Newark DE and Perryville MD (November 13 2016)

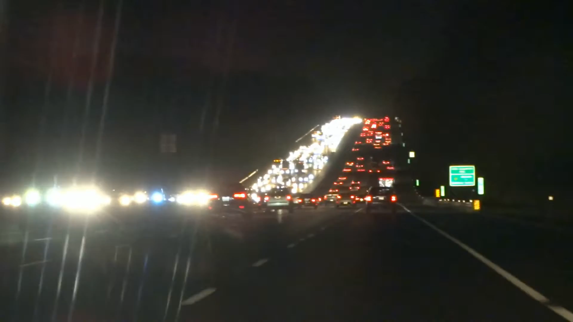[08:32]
And look at all that. This may not be LA. But we have traffic here too. As you can see. I guess I-95 is equivalent to California's I-5.